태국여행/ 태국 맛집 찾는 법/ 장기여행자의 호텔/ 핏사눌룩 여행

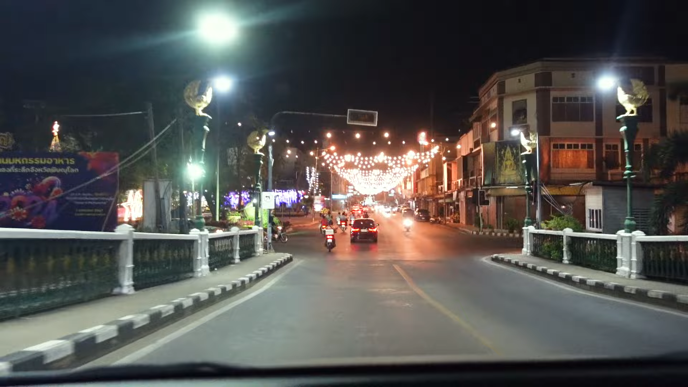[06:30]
여기는 또 도시가 엄청 깨끗합니다. 도로도 비교적 정비가 잘 되어 있습니다.